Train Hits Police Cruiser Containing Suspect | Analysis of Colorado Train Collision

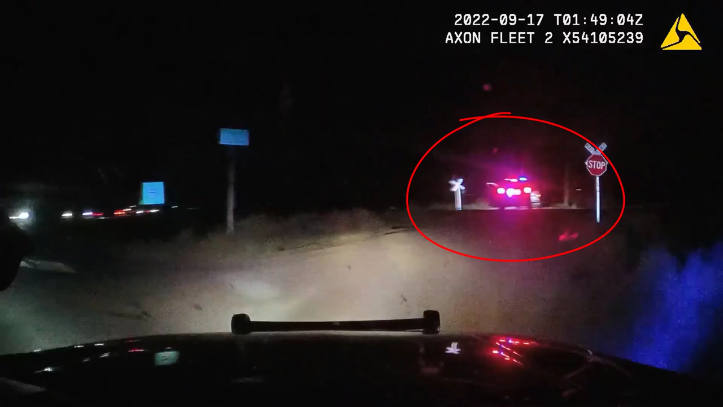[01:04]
Route 85 onto County Road 36. A set of railroad tracks runs parallel to U.S.